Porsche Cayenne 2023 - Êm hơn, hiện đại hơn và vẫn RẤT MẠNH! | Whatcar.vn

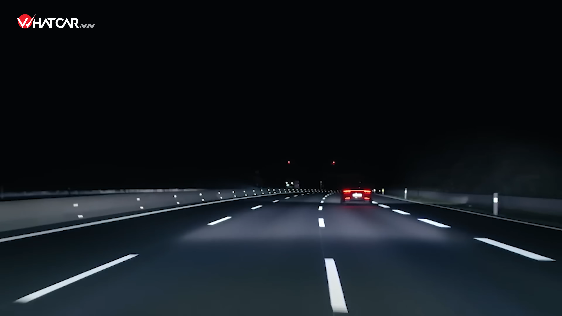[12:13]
Và như em quan sát là nó sẽ cắt cái chùm chiếu sáng khi mà có xe ở đằng sau hoặc là xe đối diện đến gần,
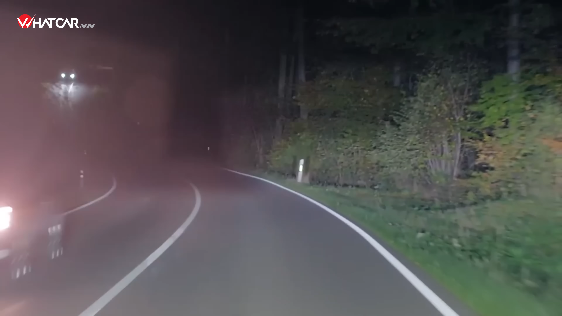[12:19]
nó sẽ cắt được cái vị trí tai gương đi xuống. Tức là nó sẽ vừa đủ để cái cuồng sáng nó không hắt vào trực tiếp vào cái mắt của cái không người đối nhái.